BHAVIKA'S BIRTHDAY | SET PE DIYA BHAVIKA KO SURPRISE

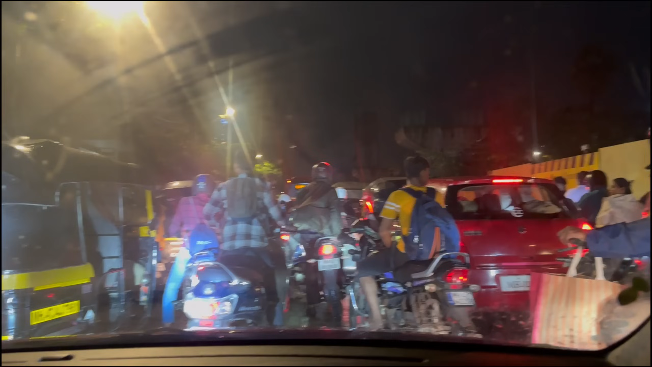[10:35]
मतलब इतना ट्रैफिक है कि लोग आगे ही नहीं बढ़ रहे।